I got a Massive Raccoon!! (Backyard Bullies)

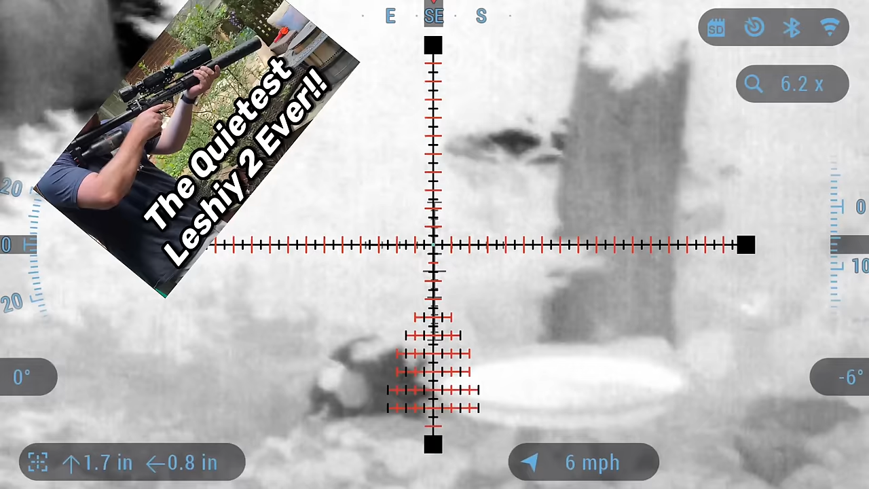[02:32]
So I'll throw a link in the description if you want to go check that out when you're done watching this one. Later that night, after getting that chipmunk, I was out with the thermal looking for those rats, those ones that are real hard to find.
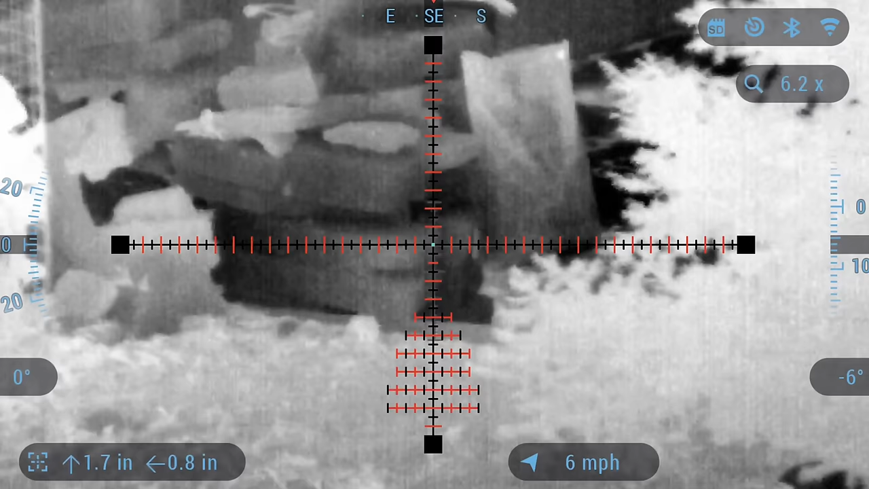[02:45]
Nothing can hide with this thing.
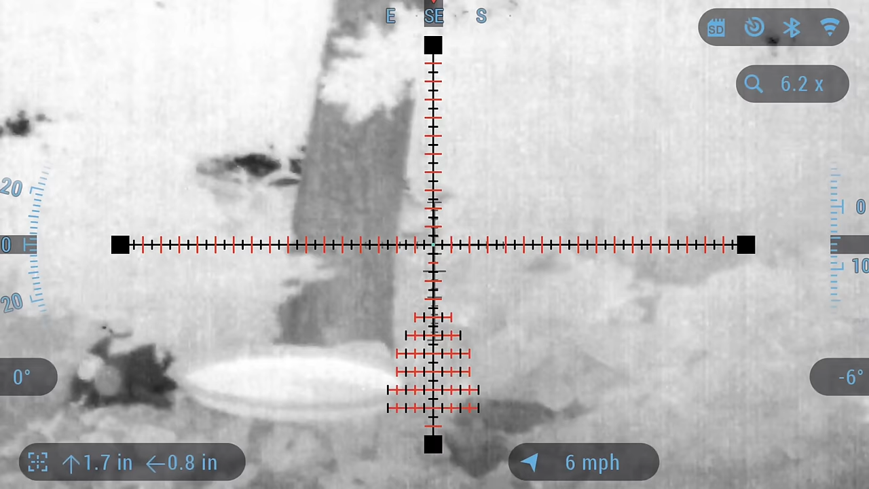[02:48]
So I go back and forth my preference for thermal or night vision. Let me know what you guys think down in the comments about either one. But the 640 unit from ATN, man, this thing is just incredible clarity for a thermal.
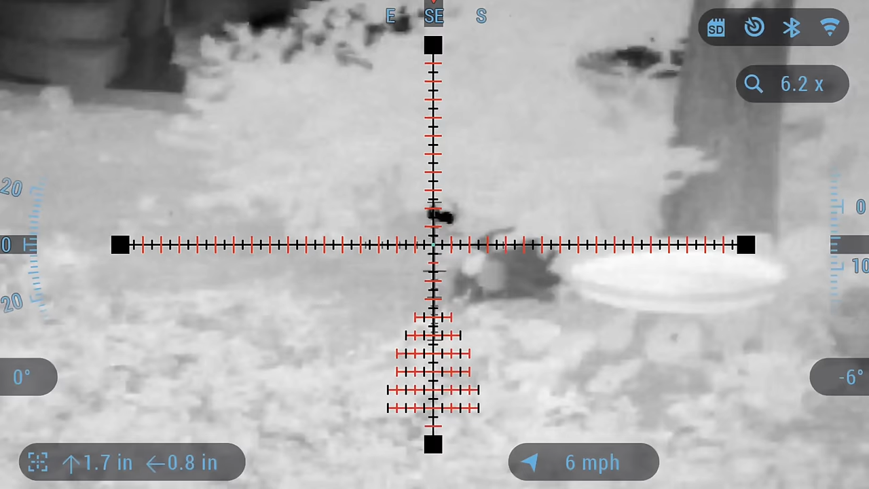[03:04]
And on those non-human nights, because human is the ultimate enemy of thermal,
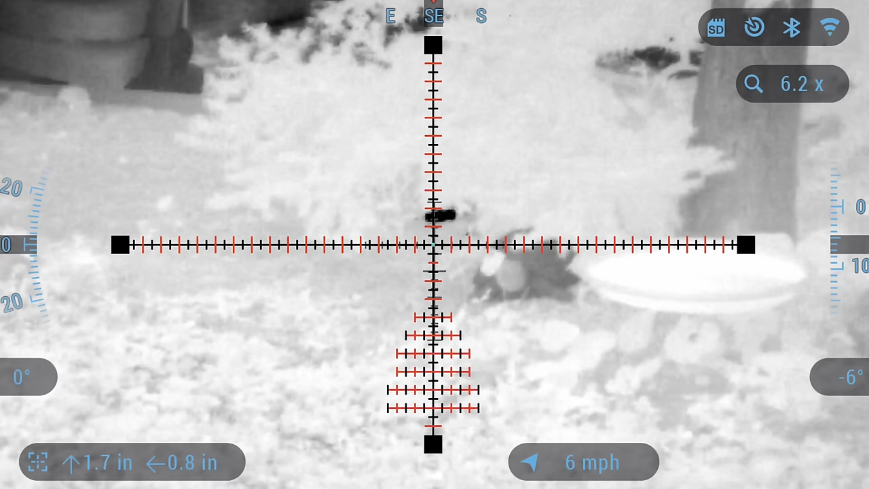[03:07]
this thing honestly looks like night vision, the footage to me.
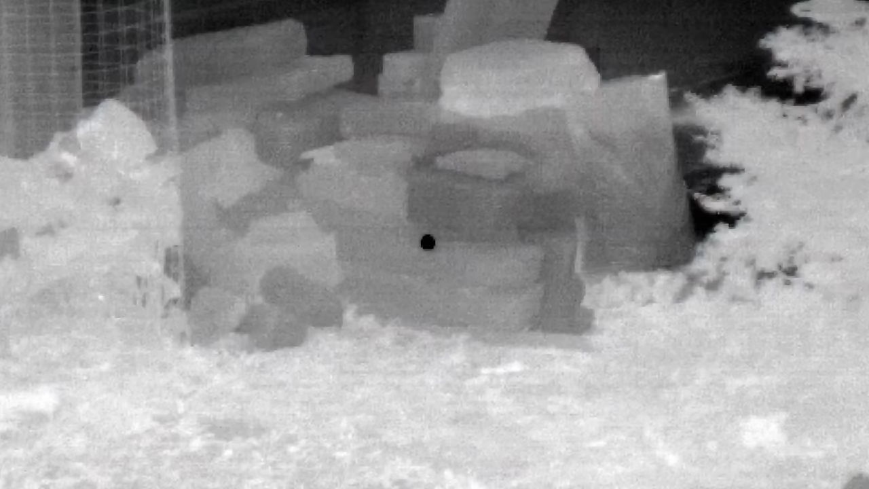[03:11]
So anyways,
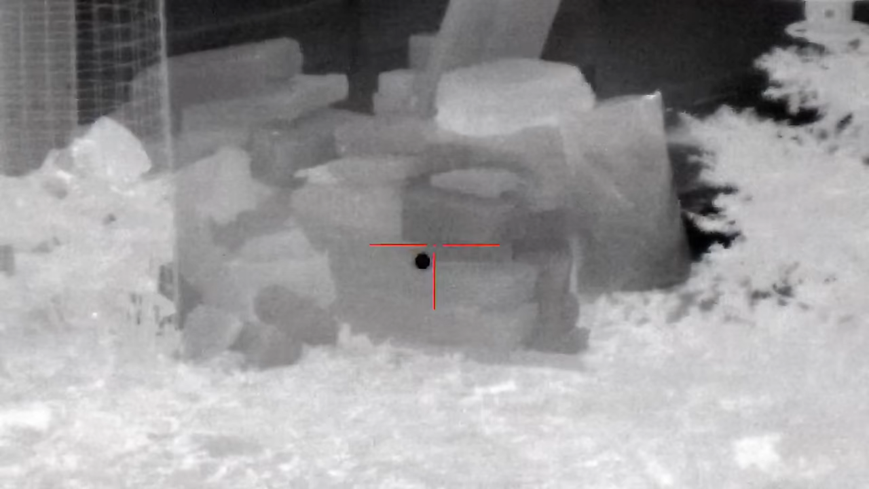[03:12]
I just keep flip-flopping back and forth between these locations where I go up outside my office and I'm kind of shooting down into my neighbor's yard on those rocks and then
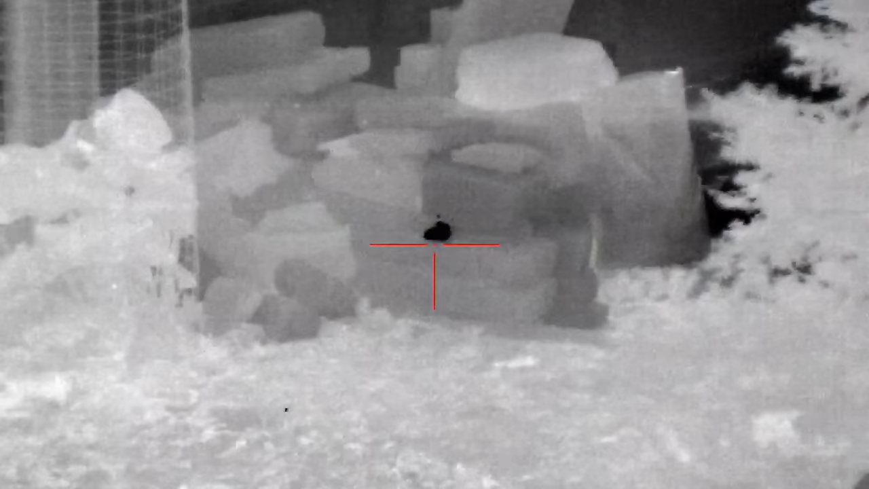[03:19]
down into that little ping pong room where I have that sniper's hide and I'm drilling them on the table for one.
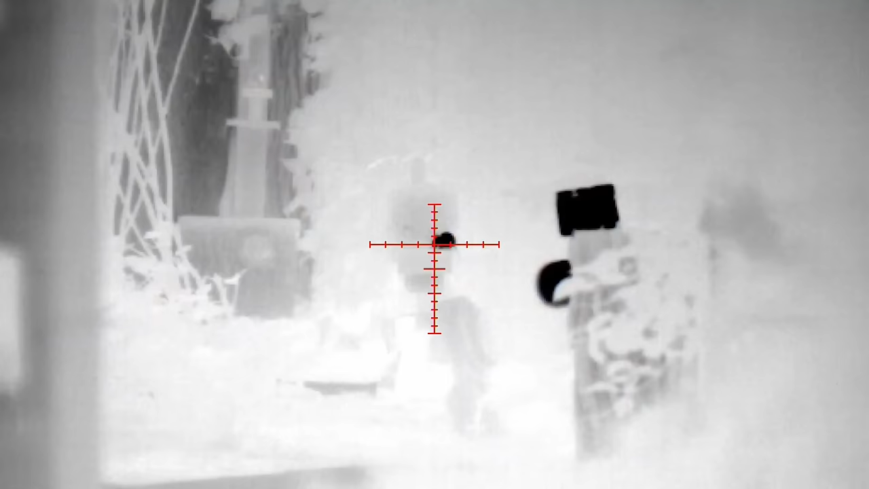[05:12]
Oops. So I got a few more rats. I had actually just brought out the thermal because it was a lot quieter.
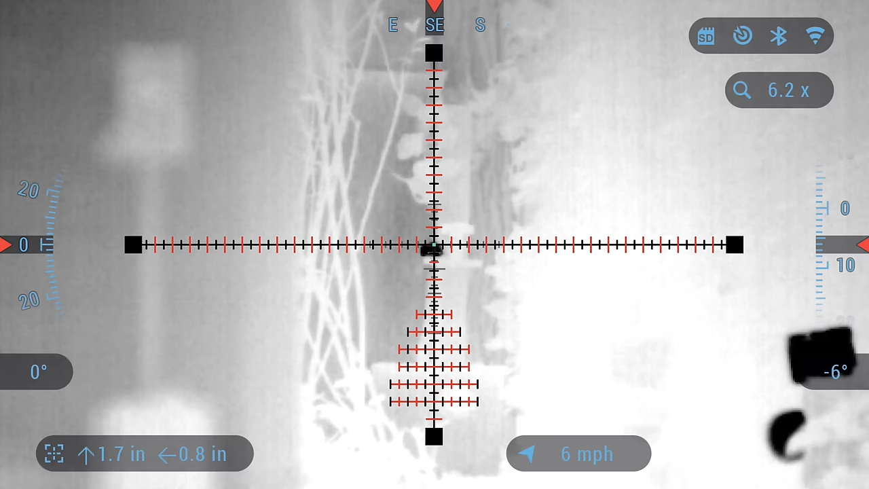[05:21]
And that sweet pew-pew of the new behemoth suppressor must have been a dinner bell, because not 5 minutes later, the backyard janitor himself showed up to clean things up for his old pal, EDgun Leshiy. He got his fill of the rats and some leftover peanuts and then went on his way.
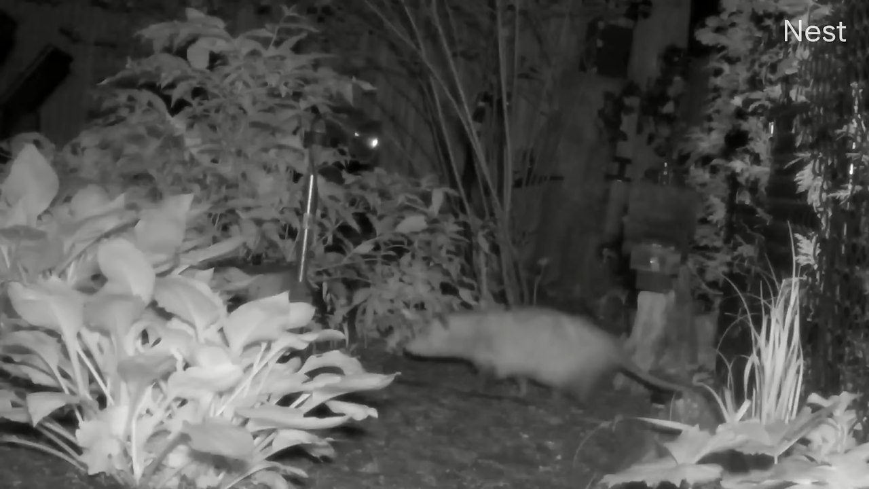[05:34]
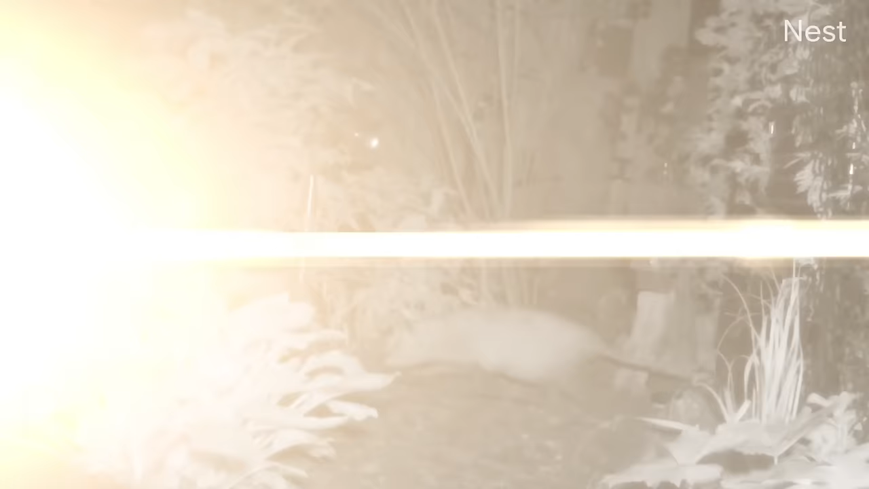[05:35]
Later that night is when the bullies really started to roll in, and this was actually pretty late, so I was already asleep.
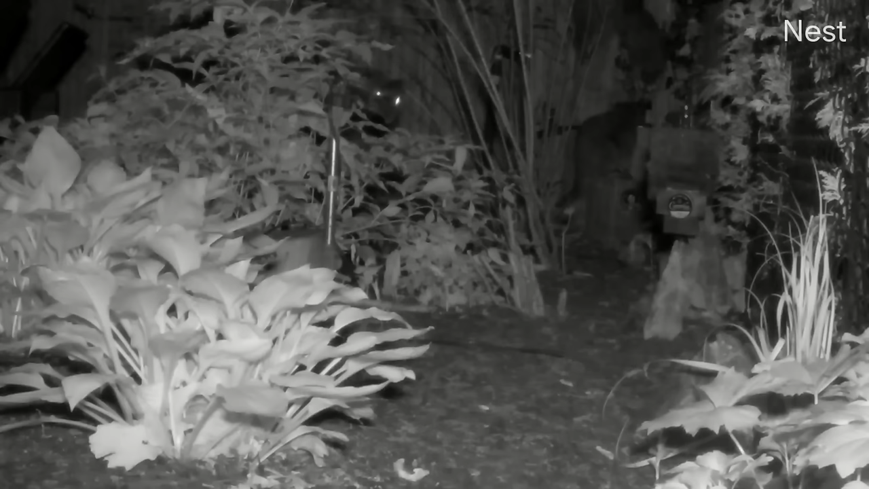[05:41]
But I knew they'd be back the next night, and by the looks of it, I've got at least 8 to deal with this summer, so gonna be a busy one. 24 hours later.
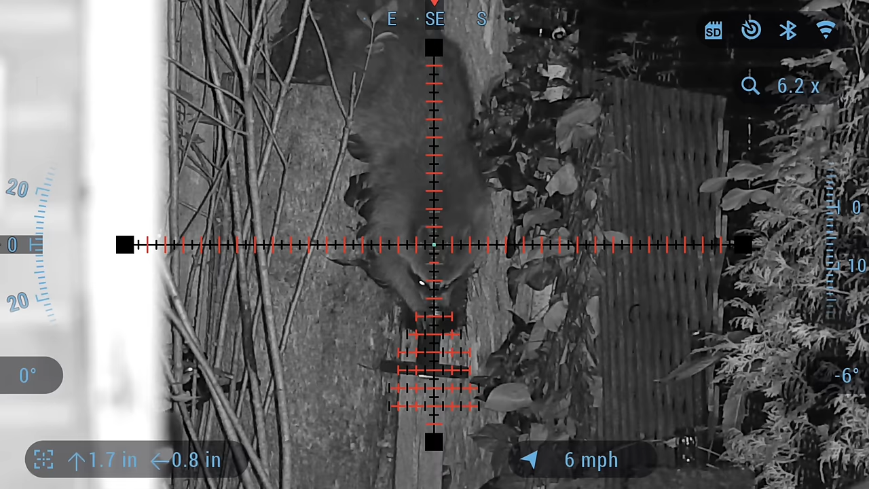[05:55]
And sure enough, I was right. This big monster came down the tree,
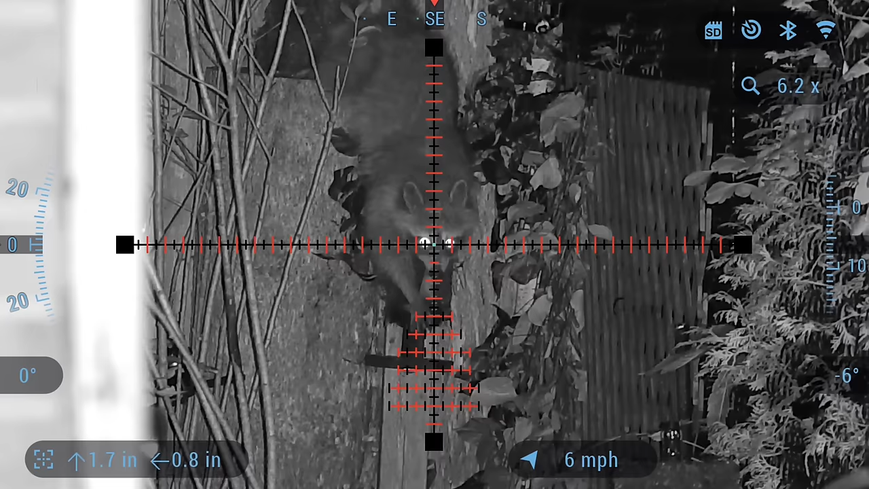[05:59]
and I got a text alert on my phone once it got onto the table for one, so I grabbed my 450-25, and I put one right into the off switch.
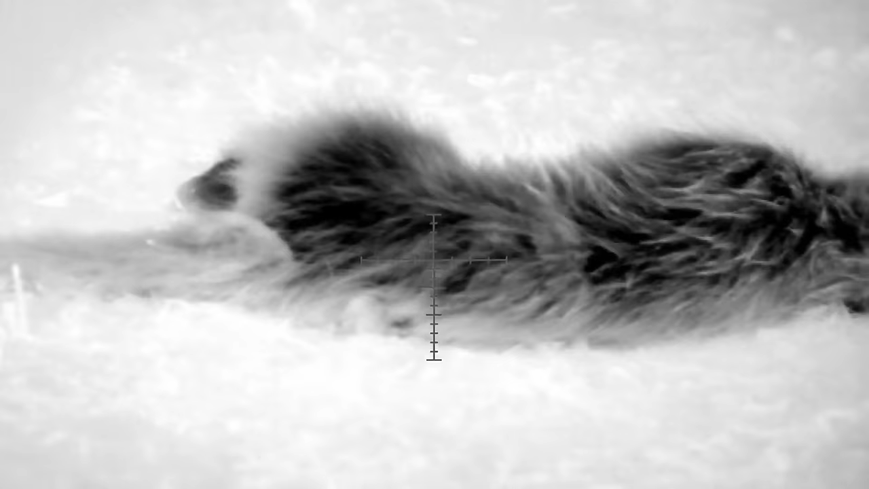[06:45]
Weird looking coon. Something ain't right with this one.
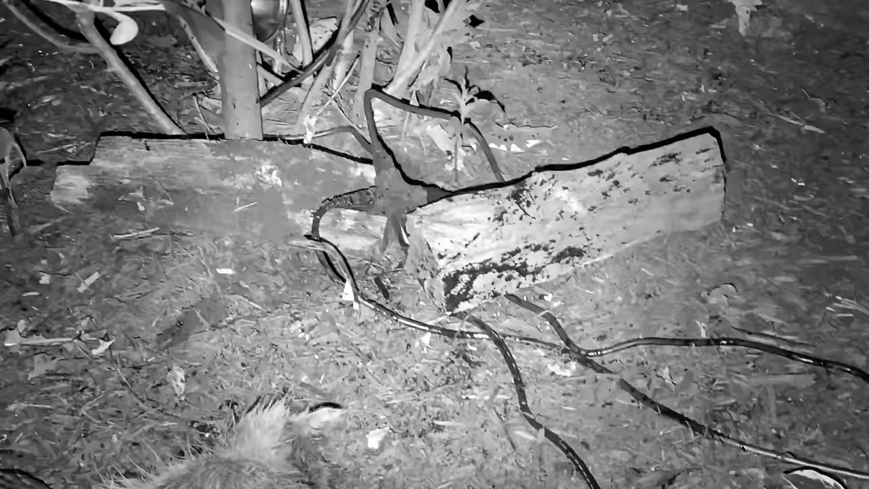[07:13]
It's hard to tell because I had to put this in black and white, but I mean, there was blood everywhere.